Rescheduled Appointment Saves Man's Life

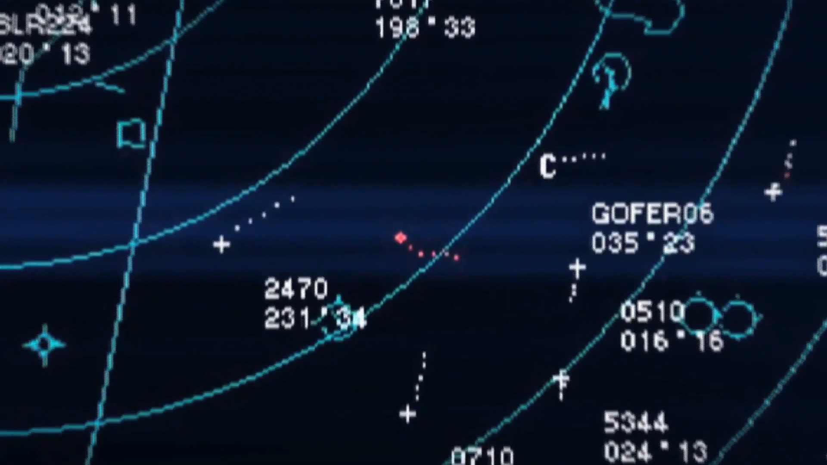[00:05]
National, you got a primary target heading for P-56 to the west, 10 west, fast-moving.